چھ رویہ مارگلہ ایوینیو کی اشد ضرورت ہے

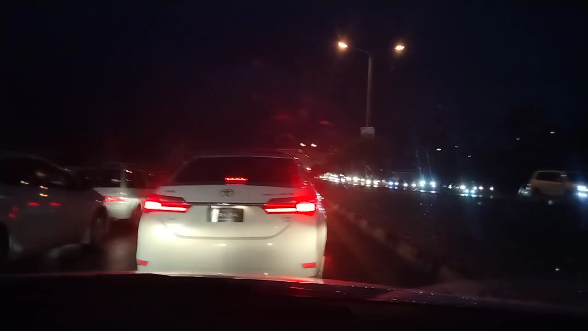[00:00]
اسلام جناب اپنی ڈرائی میں حاضر ہیں جناب چھے بچے یہ آفیس کی چھٹی ہو جاتی ہے بندہ جب کشمیر ہائیوے سے اور خیر آپ کا بی سیونٹین ہے اور کشمیر ہائیوے آپ کو منظر وہی پیش کر رہی ہو جیسا کہ آپ کا ایکسپرس وے کا ہے بندے کا دل خراب ہوئی جاتا ہے جناب یہ اگرہ بی سیونٹین کے لئے ایسی ہیں روز اس ٹائم پر آتے جاتے ہیں تو دیفنیٹلی آپ